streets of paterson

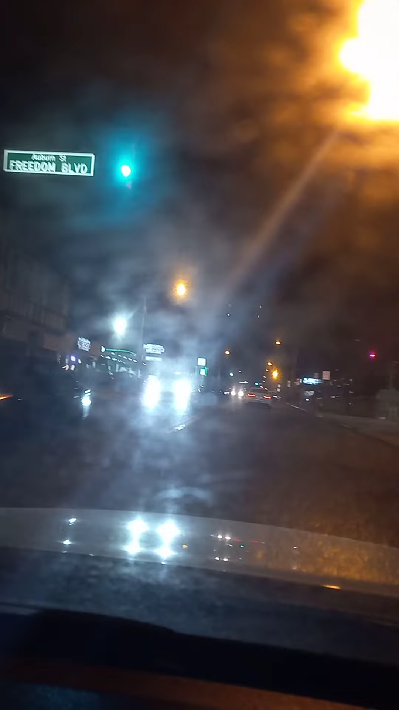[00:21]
See that gas station right there? That is a drug infested place.